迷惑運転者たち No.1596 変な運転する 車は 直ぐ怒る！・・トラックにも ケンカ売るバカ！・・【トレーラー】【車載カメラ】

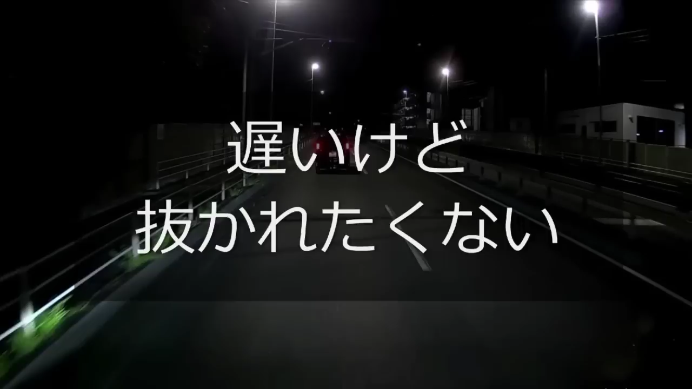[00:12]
ミニバンでここまで加速しないって珍しいね。もうちょい加速しようよ。おい、マジか。行くぞ。おい、まだまだ法定速度達してねえぞ。どうした、